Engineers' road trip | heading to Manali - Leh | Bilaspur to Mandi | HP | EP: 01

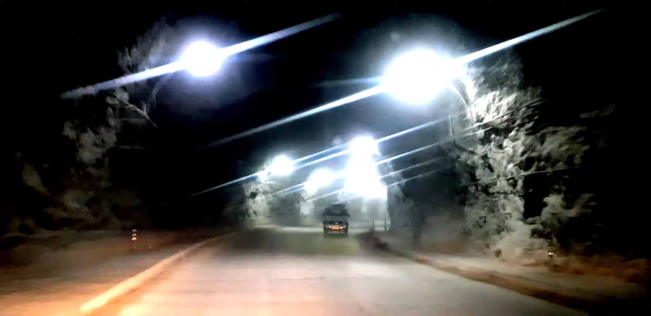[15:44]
देख देख रहे सेंटर ले लिया, देख रहे कितनी दूर है टनल था, रास्ता हो गया भाई एकदम।